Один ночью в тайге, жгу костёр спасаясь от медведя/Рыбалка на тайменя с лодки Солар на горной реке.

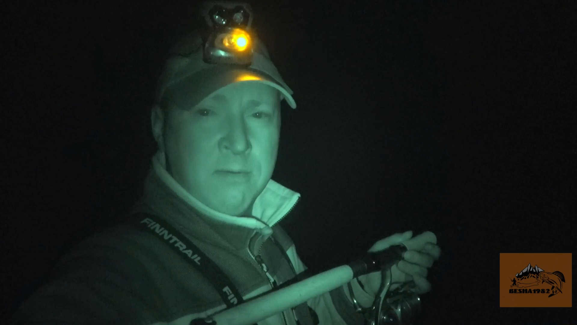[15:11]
Ни всплесков. Ничего нет. Покидаю пока блесну. Сейчас еще маленько покидаю. И буду ставить мышку. Хочу помышковать.
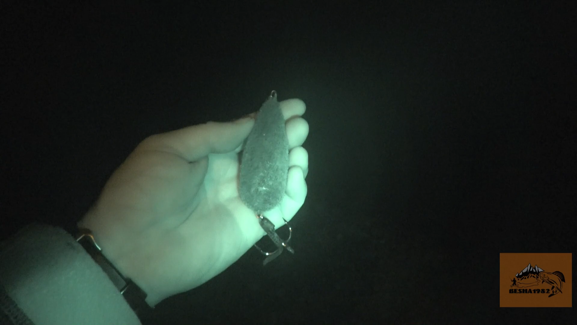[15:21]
Есть у меня вот такая мышка. Крючок серьезный здесь. Покидаю еще минут 20. Если ничего не будет пойду к костру.